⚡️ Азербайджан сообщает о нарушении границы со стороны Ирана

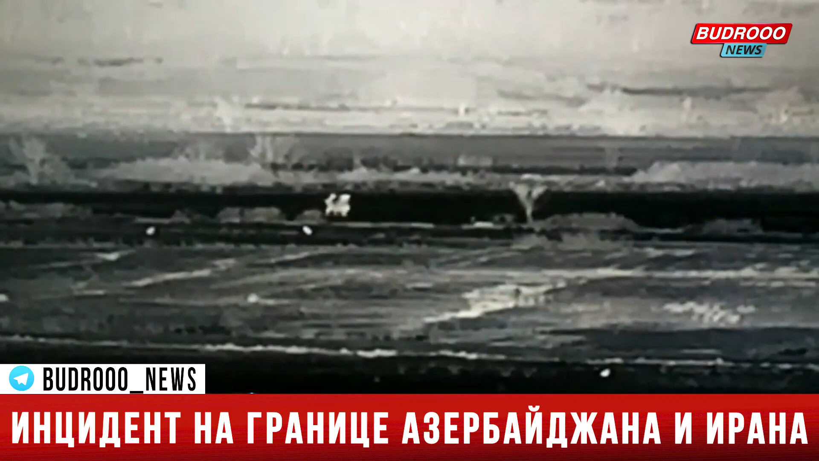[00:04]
12 марта в 19.35 на служебном участке погранзаставы погранотряда «Городис» государственной пограничной службы вблизи села Биюк-Бехминли Физулинского района было отмечено нарушение тремя неизвестными лицами государственной границы Азербайджана со стороны Исламской Республики Иран.
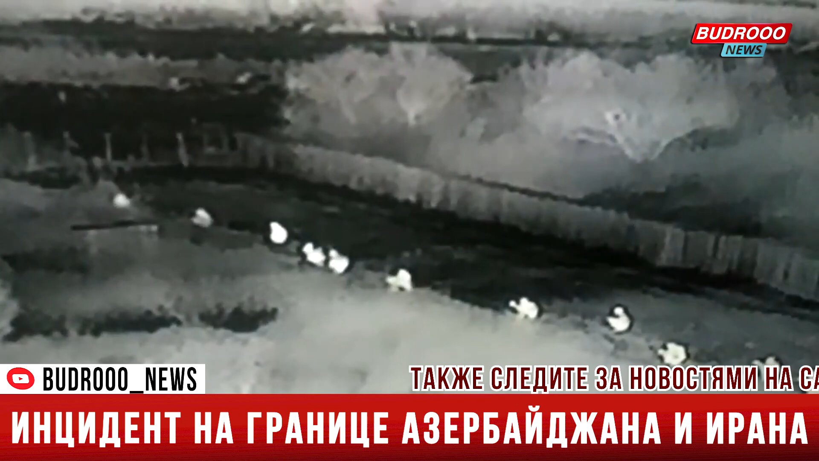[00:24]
Нарушители границы были задержаны пограничным нарядом. В ходе расследования было установлено, что задержанными являются граждане Афганистана Давуд Афшарджан Мурат Аглу, Надир Джума Абдулрауф Аглу и Наджибулла Халилия Абдулназар Аглу. Оперативно-следственные мероприятия продолжаются.